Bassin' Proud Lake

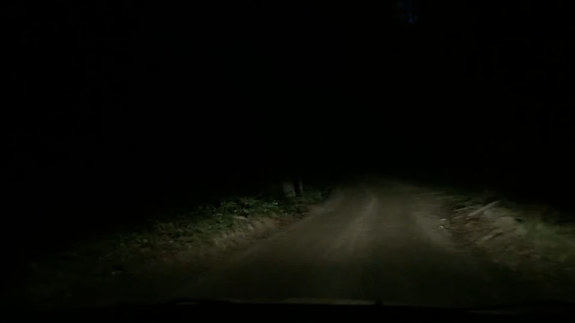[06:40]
I can't see anything. On this screen right now, you can't see anything outside the range of those headlights. Nothing. Wow. Alright, there we go. Hey, you ain't got no shoes on. Okay, fair enough.